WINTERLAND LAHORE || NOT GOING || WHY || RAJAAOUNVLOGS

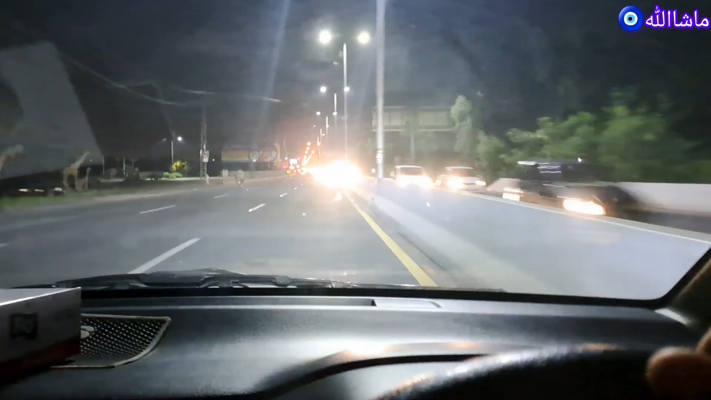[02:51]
آپ کرتے ہیں جو کہتے ہوں ہم لے جانا ہے بہریہ ٹاؤن تو تبیر ہے کہ یہاں پر کتنا راش ہے آج سے